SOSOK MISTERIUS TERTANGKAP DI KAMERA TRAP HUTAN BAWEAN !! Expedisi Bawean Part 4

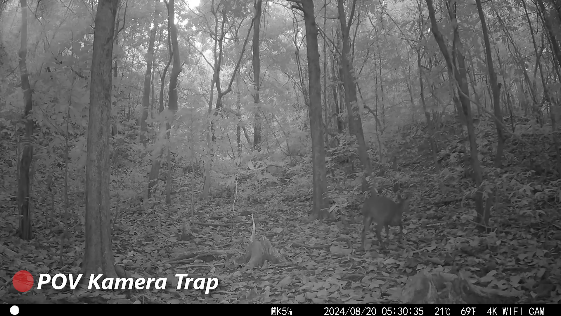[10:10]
Misalnya jantan bisa. Ini malam juga masih bisa, bisa foto? Bisa. Iya, pakai infrared.
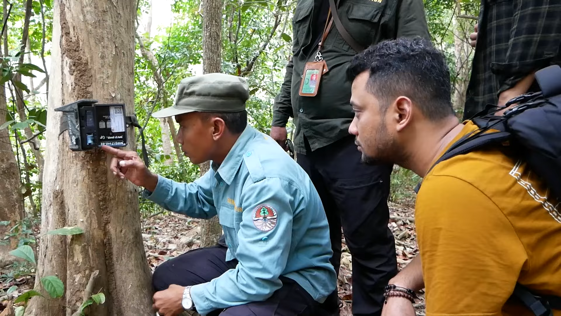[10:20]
Selain foto, video bisa nggak? Bisa, bisa, bisa video, bisa, bisa, bisa, video, video. Bisa foto. Bisa foto. Oh. Oh, ini video nih? Jantan ya. Rusanya? Rusanya. Nanti nggak kelihatan. Wih, apaan tuh? Makaka. Hah? Matanya? Selfie. Kaget gue. Selfie. Ya, selfie, selfie, selfie. Lucu banget.
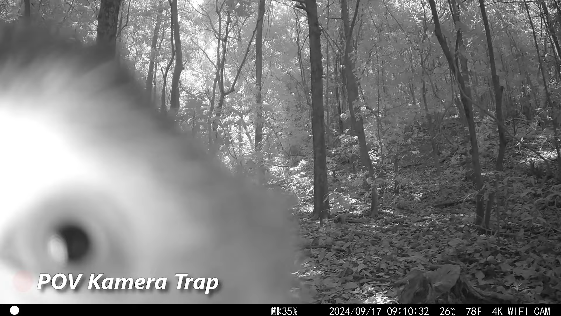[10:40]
Makaka. Ini bingung, ini apaan? Gue kaget, urusan apaan tuh?
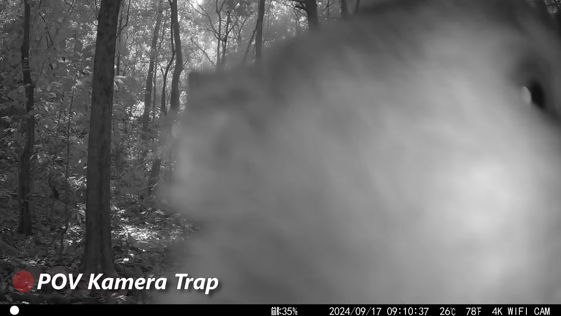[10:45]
Muka monyet. Dari sana ya? Bukit itu ya. Berarti itu areal treknya satwa ya? Bulak-balik.